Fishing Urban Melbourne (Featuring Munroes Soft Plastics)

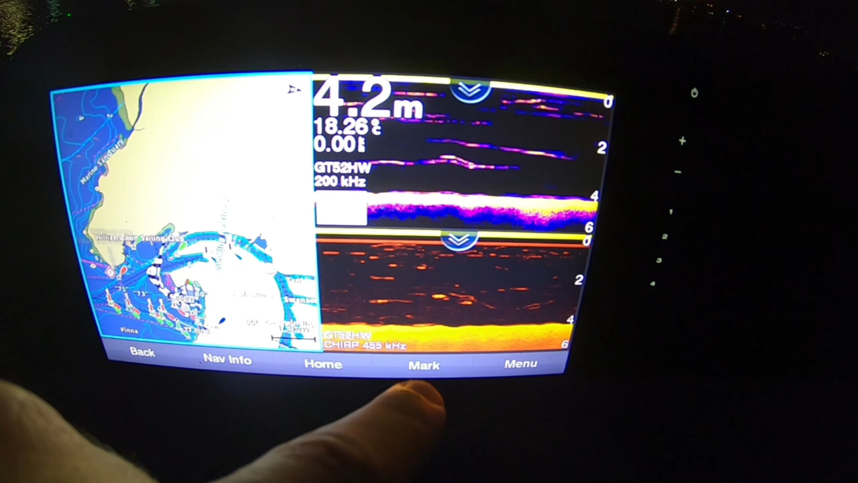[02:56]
On screen: depth 4.2 m
And all these, they're lines now, but they were fish, so yeah, there's a few fish there, so I'm gonna get straight into it.